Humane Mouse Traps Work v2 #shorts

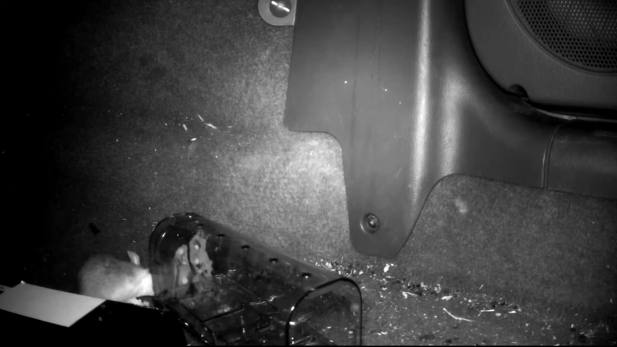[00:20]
Marvin started shaking and moving the trap looking for a way to get inside it.
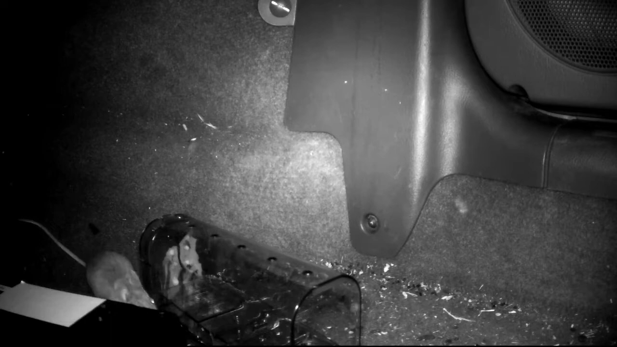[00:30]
All the moving and shaking finally set off the trap and the trap door closed. Marvin came back the next night and there was a rock holding the trap down and blocking the back of the trap.
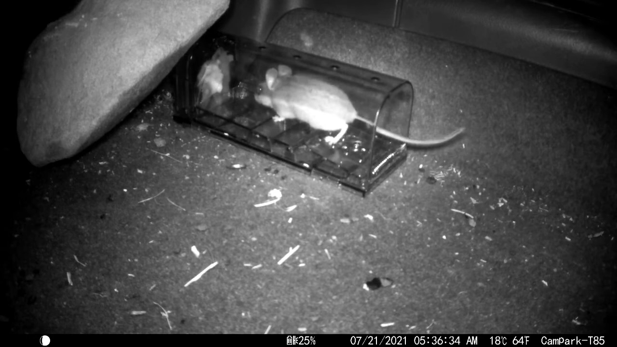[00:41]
So Marvin moved to the front of the trap and went inside. Unfortunately for Marvin, he triggered the trap and the door closed behind him.